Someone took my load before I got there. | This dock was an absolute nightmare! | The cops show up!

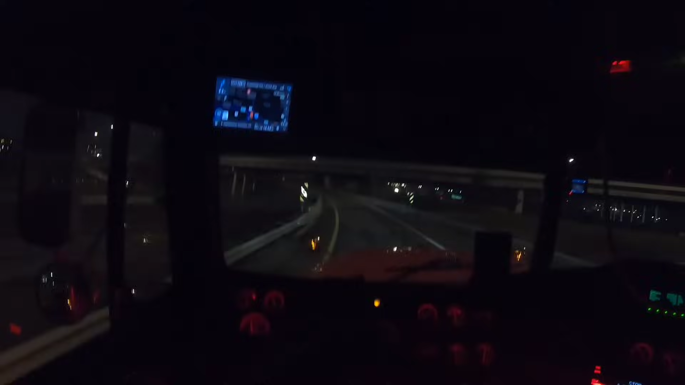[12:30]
Getting off the, 380 onto 77 North here. Oh, 2.5 miles out. Oh, this bridge is really low. Just enough, though. I don't do a whole lot of night recording because it's hard to see anything. So I figured I'd at least do this. Who's got a yield? Is that us? Or is that them? I think that's us. They have two lanes. We have...
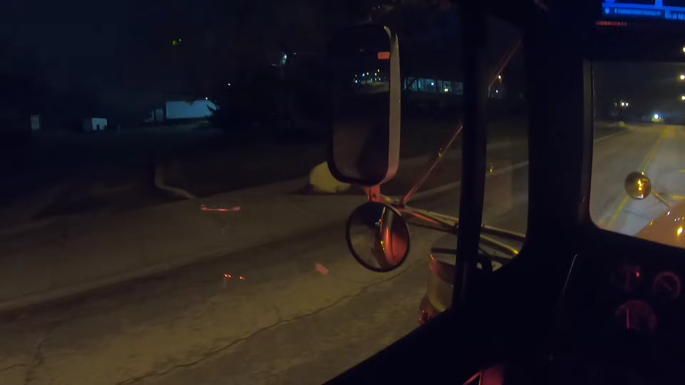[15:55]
Make sure there's nobody behind me. Don't want to go that way. 13.2 apparently. There's no gate. We're going to this koala place.
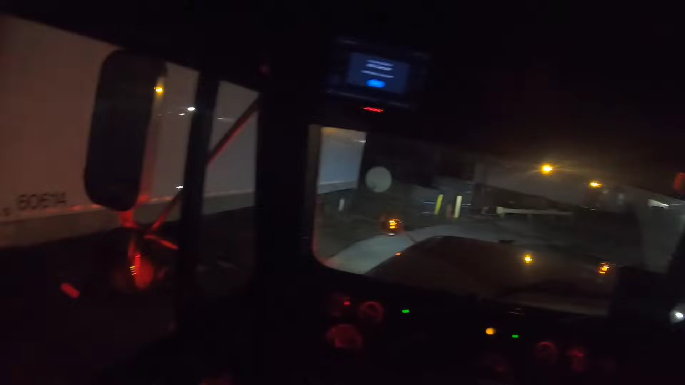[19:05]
I think I'm gonna back into this little hole where there's an open dock and then try to make a left U-ey out of here. I think that's gonna be our best option. Yeah, I think we can make that work. I do not want to play in that mud, though.
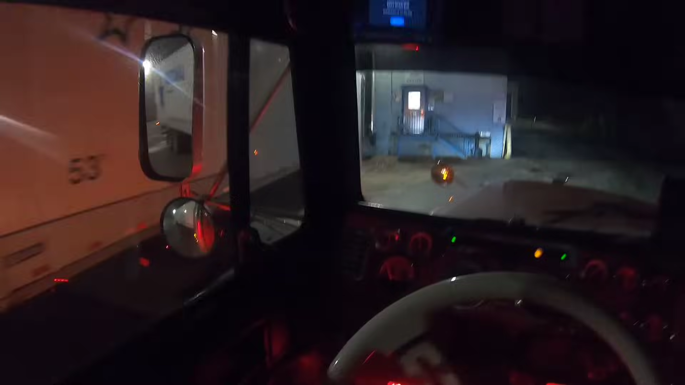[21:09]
Get up here and find us a place to park out of the way. Looks like those guys are gone that were in the shipping area that were parked up here, so just park right up here along the side of the road.
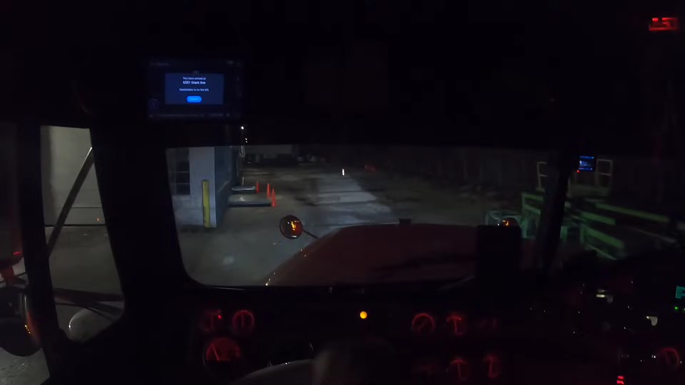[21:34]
Side of the building up here. I'll see y'all in the morning.